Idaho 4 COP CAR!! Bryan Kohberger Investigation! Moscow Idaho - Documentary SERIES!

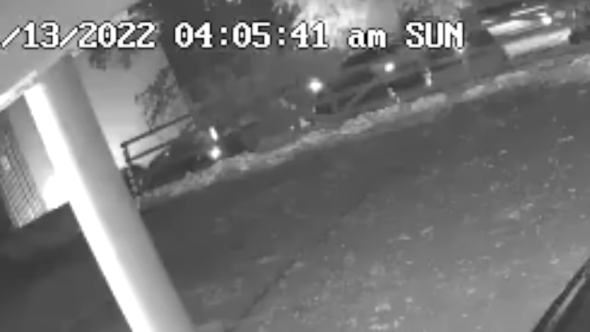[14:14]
We can see a vehicle that does passes at least 3 or 4 times on this footage. This seems to line up exactly with what they say in the PCA, the probable cause affidavit to arrest Bryan Kohberger. Some people are convinced this is a Hyundai Elantra.